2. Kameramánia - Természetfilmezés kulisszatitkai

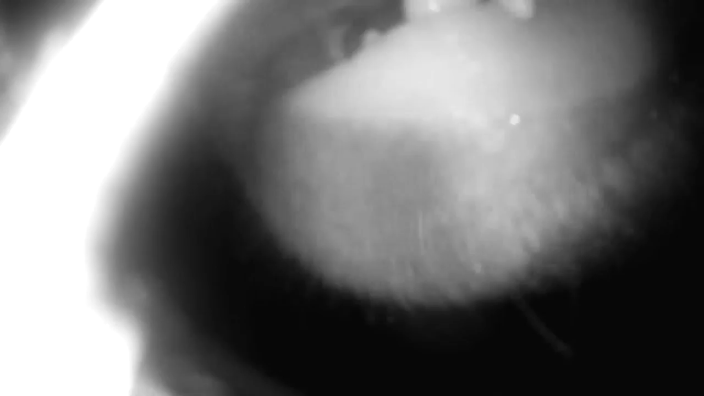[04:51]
A medve oda ment ez a kamerához, és gyakorlatilag bekapta a kamerát, és beláttuk egészen a torkáig.